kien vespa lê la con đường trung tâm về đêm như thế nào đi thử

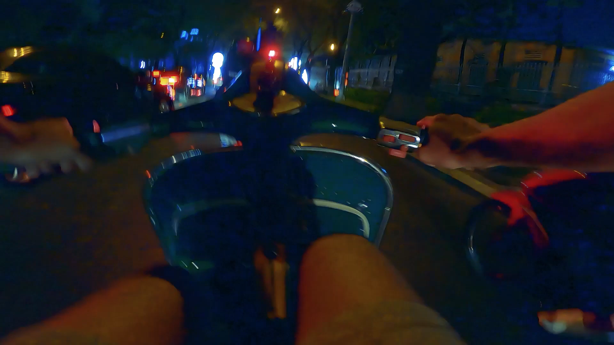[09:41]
Thấy chưa, có đường này đâm thẳng sang cái Sài Gòn Center, đâm thẳng xuống cửa Sài Gòn Center luôn.
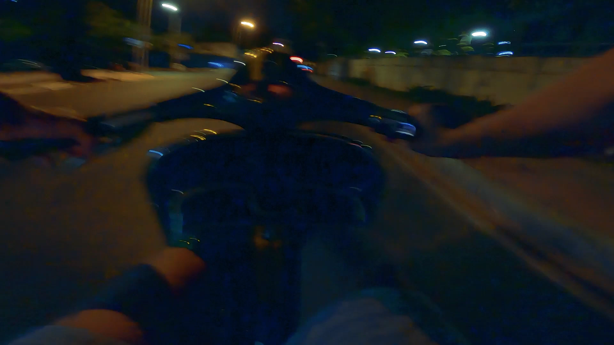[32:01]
Ok, đây là con đường bên trái, chúng ta chưa tới chỗ đoạn thời trang đâu. Đoạn này mới chỉ là đoạn dạo đầu thôi, khúc dạo đầu thôi. Khúc này là khúc quận nhất, khúc dạo đầu thôi, khúc này là doanh trại quân đội rồi. Đấy, ở bên tay trái cũng có một cái chợ ở trong hẻm.